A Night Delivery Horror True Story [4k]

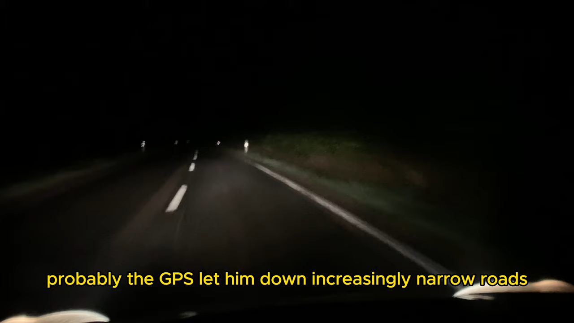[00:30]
The welcoming glow of houses dwindled away,
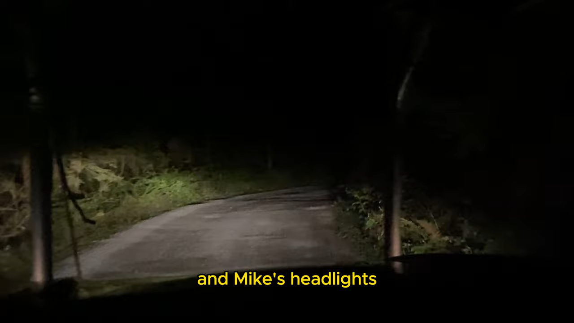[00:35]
and Mike's headlights cut the only path through the dense trees.
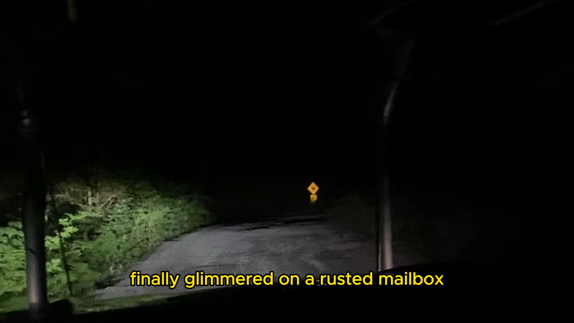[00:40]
An address number finally glimmered on a rusted mailbox, half hidden by overgrown weeds.